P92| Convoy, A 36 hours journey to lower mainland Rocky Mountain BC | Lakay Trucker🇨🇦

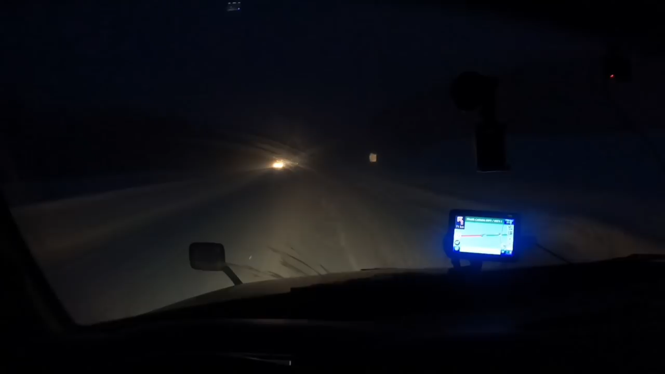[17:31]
ano, kilometro or wala lang isang kilometro, mayroong brake check dito. Mag-brake check tayo, check natin ang ating ano, preno. Nakikita nyo, guys, paliwanag yung camera siguro sa paningin nyo, pero yung paningin ko talagang limitado eh. Nakatakot, sana okay lang yung driver doon.
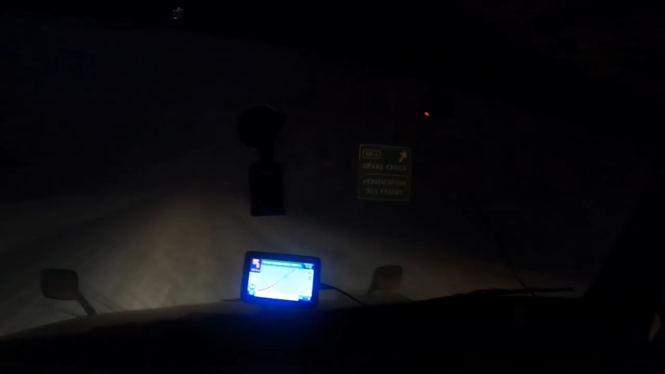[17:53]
Ayun mga kaibigan, nandiyan na yung brake check, papasok tayo dyan. Check natin ang ating mga gulong at saka preno. Kakausapin ko rin din si Kanakan kung ano sa palagay niya, kung tutuloy pa ba kami o hindi na, kung may madadaanan pa kami malapit dyan na ano. Dito kasi mga kaibigan, walang ano rito, signal eh, kaya medyo alanganin eh.